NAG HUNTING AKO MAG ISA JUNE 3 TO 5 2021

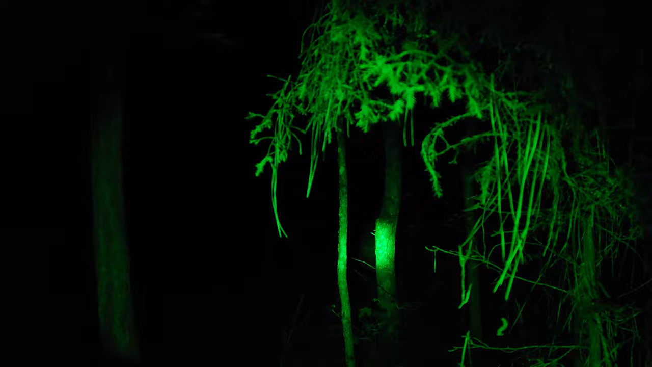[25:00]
And then yung feeder. And then yung feeder. So, mas kitang-kita siya dito.